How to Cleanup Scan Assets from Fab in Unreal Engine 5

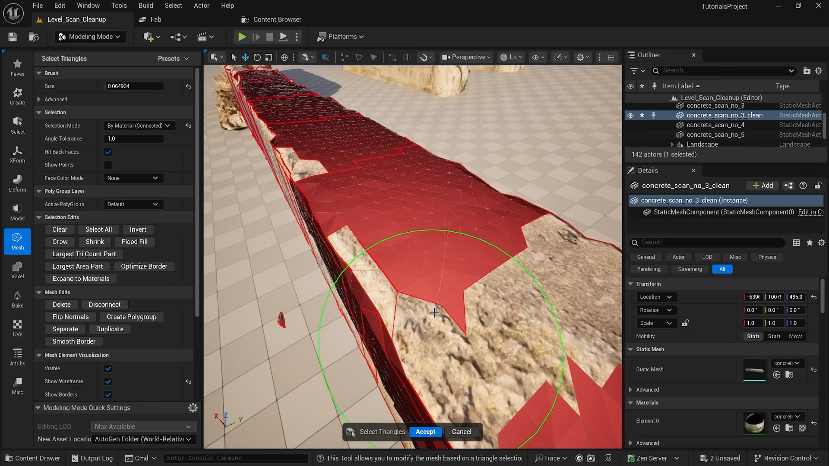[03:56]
It's not really clean up and the edges are not welded.
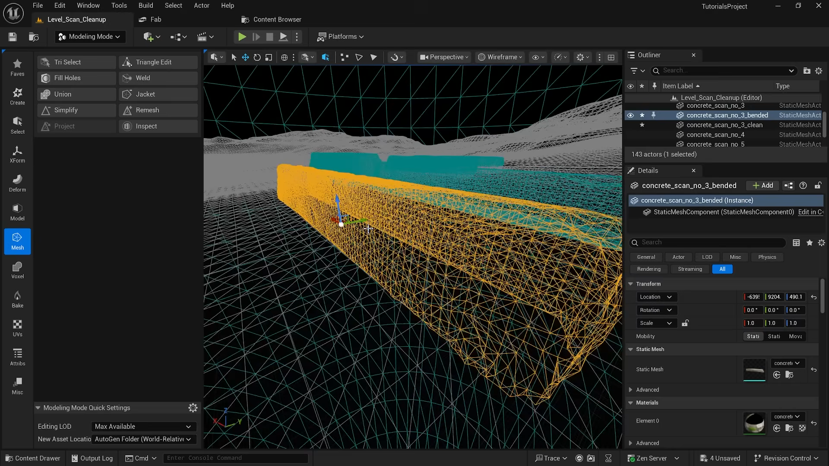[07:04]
Delete, click accept and now because this already have a lot of polygons, we can just go to deform,